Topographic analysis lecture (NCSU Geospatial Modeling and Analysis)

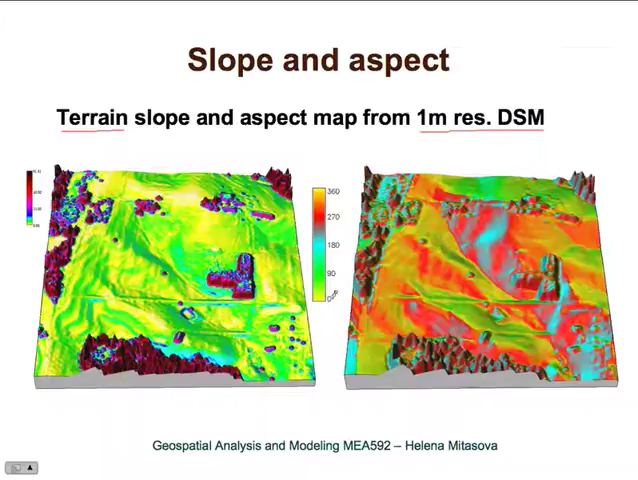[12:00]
And here is the aspect expressed using the angle. Here is another example of slope and aspect based on 10 meter resolution DEM. Both of these examples are from the assignments from our dataset. And here you can see that the LiDAR data provide really a great level of detail. And you can also observe that along the streams and along the lakes,
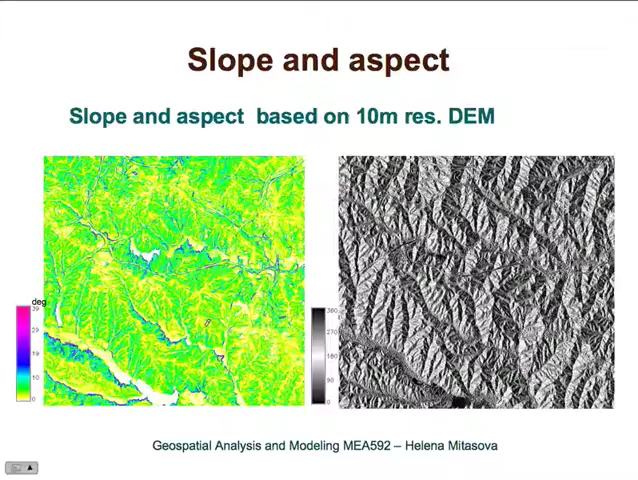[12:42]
we have much steeper slopes on the southern side of these lakes and streams than on the northern side. And that's controlled by local geology. And here is the aspect map here with the color, with the gray shade color table. Now, what you need to be aware is of,